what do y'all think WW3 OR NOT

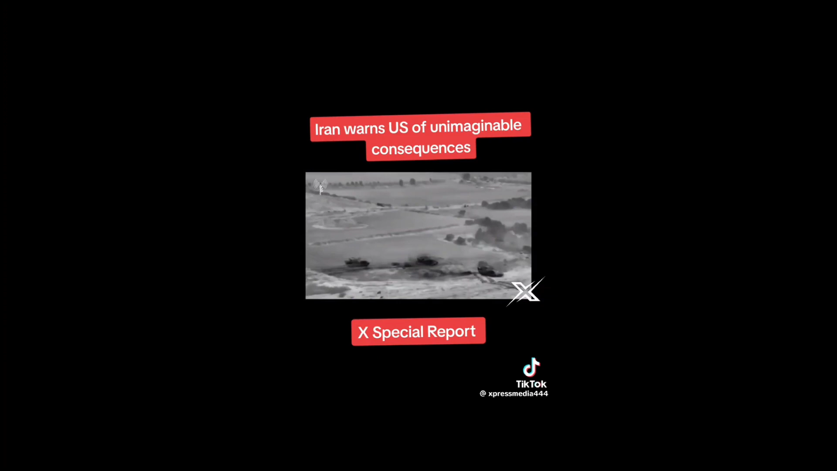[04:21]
showing them conducting this ground operation, okay, where they entered into Gaza with tanks. Okay, look at this, guys. Here's the border fence. You can see a bunch of tanks here. Okay, footage has been released showing the armored assault last night by the Israeli Defense Force involving a number of Merkava main battle tanks,